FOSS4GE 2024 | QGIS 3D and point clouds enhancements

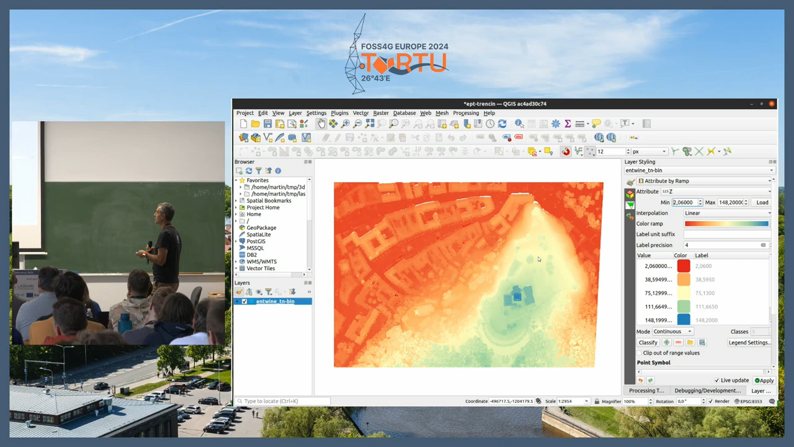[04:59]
So, you can create a representation of your elevation model or you can see
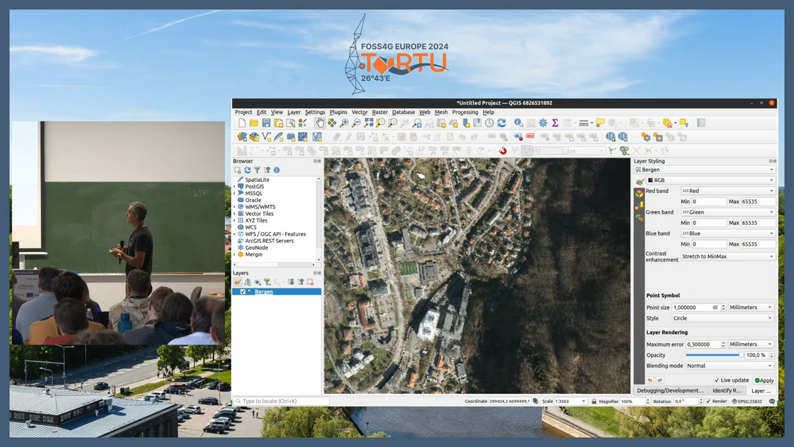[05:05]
your color data RGB.
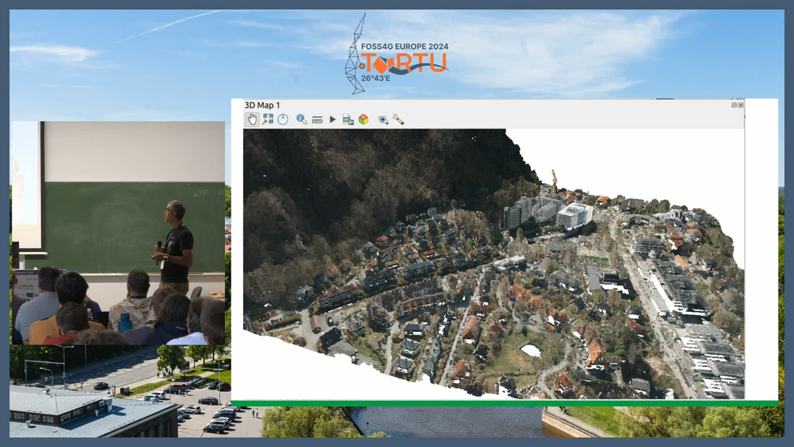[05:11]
Then you can see it also in 3D, so it's not only for 2D visualization. We added also some visual effect for 3D,
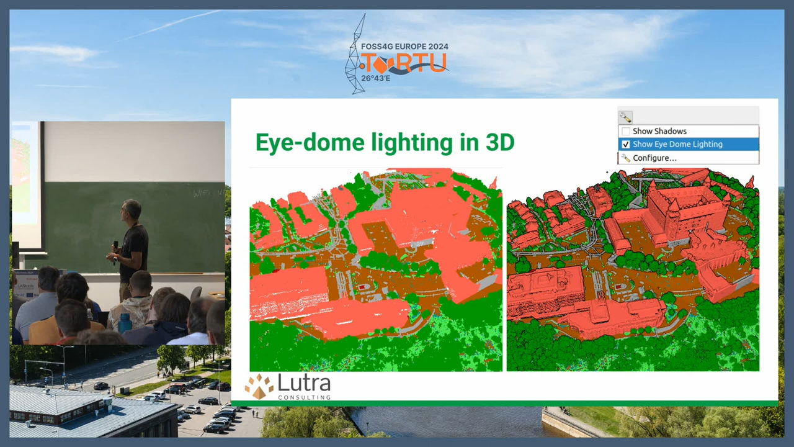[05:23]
so you can see a bit better the differentiation of classes in 3D or in 2D with eye doming.
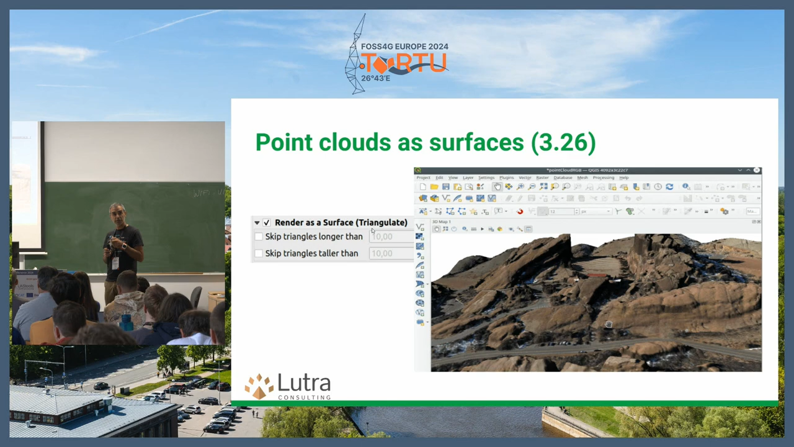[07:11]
it will do a light triangulation of the points on the fly and you will see a smooth surface. That has been also added in 3.36. Then export of point clouds.
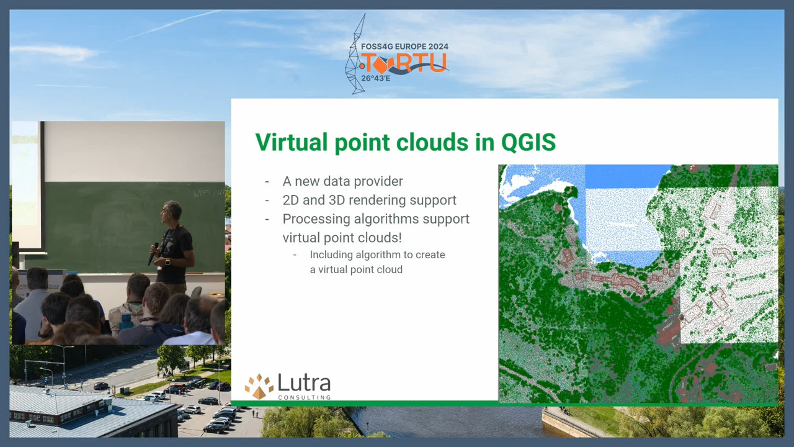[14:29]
So, this is 37 billion points and has one virtual raster
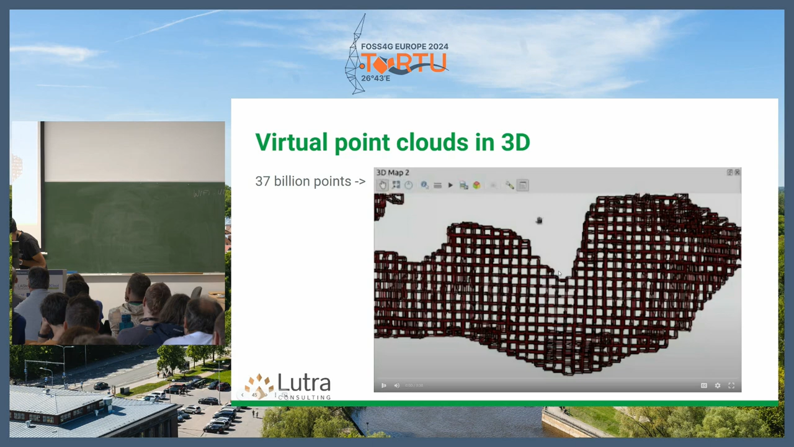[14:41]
vector point cloud layer and you can see how smooth it is for zooming and panning in 3D map.
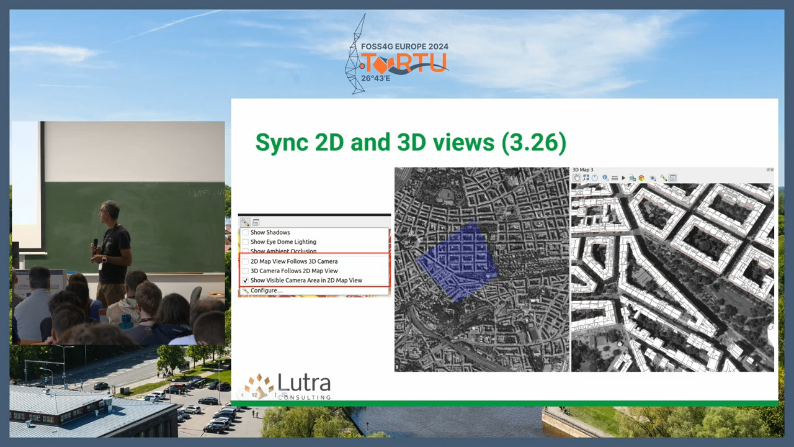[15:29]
You can also see the extent of your 2D, 3D in the 3D map,